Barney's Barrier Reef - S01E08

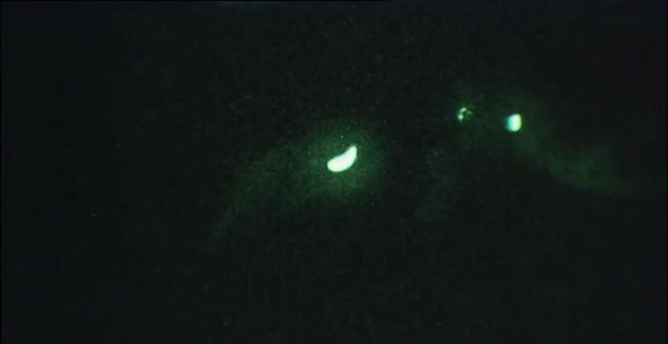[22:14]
They have a lid that can cover their glowing pouch, otherwise predators would gobble them up easily.